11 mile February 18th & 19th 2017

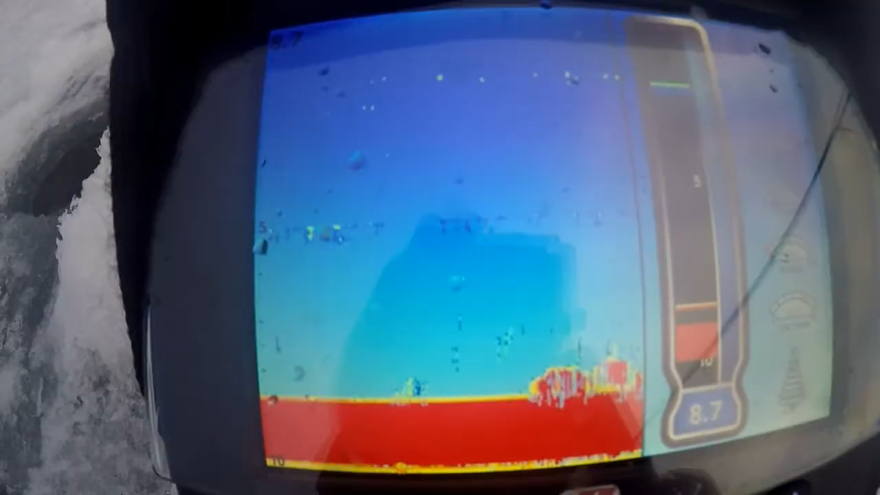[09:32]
I can see my jig down there, and there's crap tons of little fish.